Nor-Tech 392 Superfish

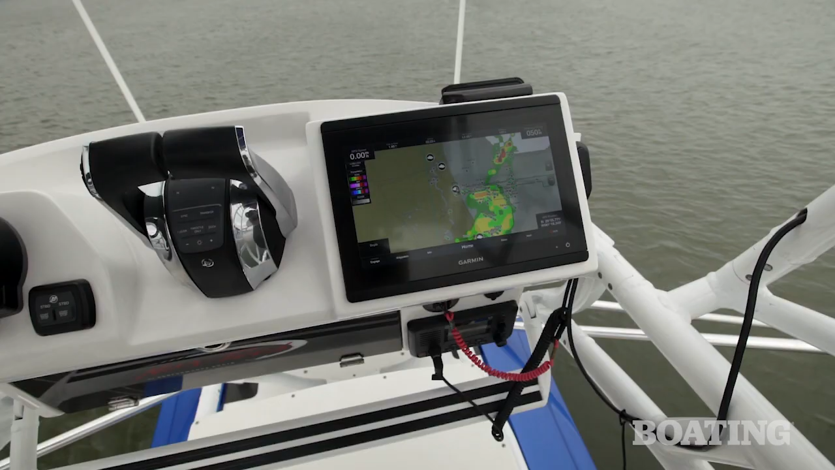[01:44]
and you've got one more 12-inch display in the upper station. Now, rigged this way, you can expect better than 80 miles per hour out of this boat, and everybody's going to be comfortable while you're doing it.